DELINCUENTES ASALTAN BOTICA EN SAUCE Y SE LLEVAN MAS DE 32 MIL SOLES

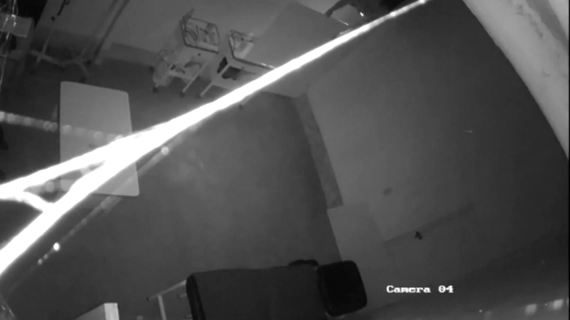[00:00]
Cámaras de seguridad captaron el preciso instante en el que delincuentes entran en horas de la noche y se llevan una fuerte suma de dinero de una botica en el distrito de Sauce. Forzando la puerta principal, lograron su cometido y se llevaron el dinero de las ganancias, según comenta Segunda Ruiz Peso, administradora de dicho negocio. El guardián se habría quedado dormido y abandonó su puesto de trabajo a las 4 de la mañana para dirigirse a su chacra.
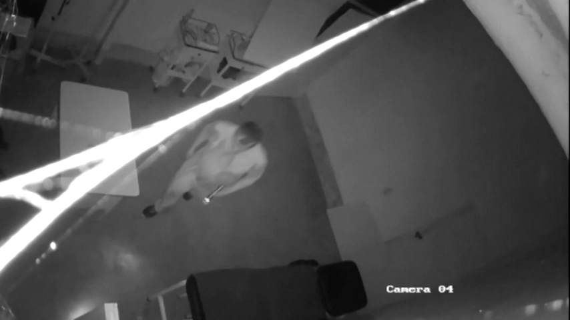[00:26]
El video de seguridad ya se encuentra en manos de las autoridades policiales para las investigaciones respectivas.